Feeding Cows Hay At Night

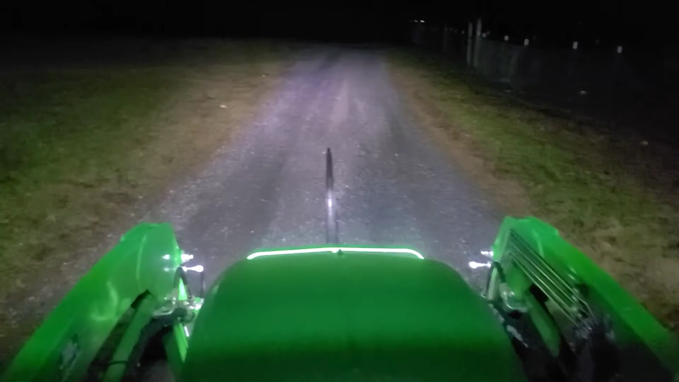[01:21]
and if i turn the headlights off they are pretty much the same honestly